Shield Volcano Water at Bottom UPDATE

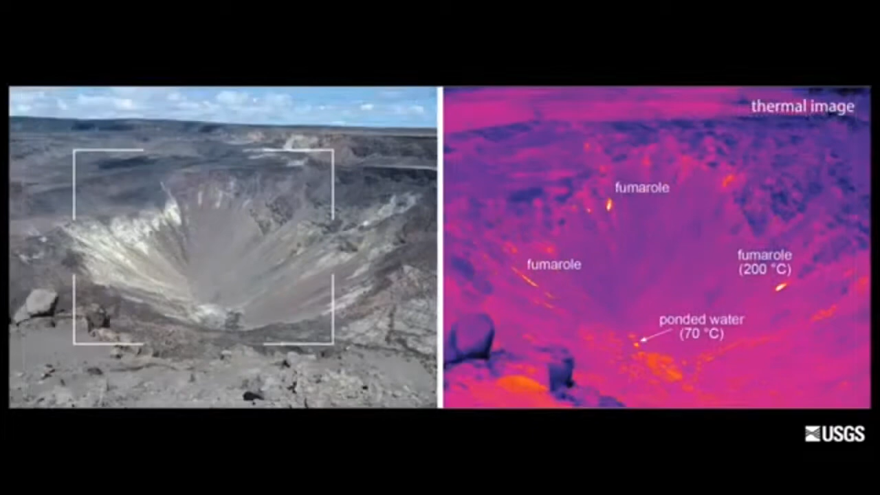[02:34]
And that's telling us that the water is heated by the magmatic system from depth.